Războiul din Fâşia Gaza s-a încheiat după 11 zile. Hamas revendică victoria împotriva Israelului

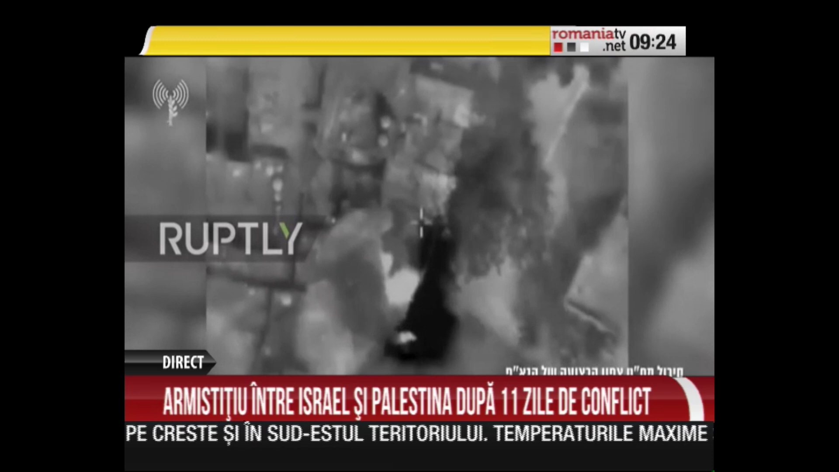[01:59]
Orașul Gaza este de nerecunoscut după bombardamentele care au distrus zeci de clădiri în care se aflau militanții Hamas, strategic amestecați printre civilii.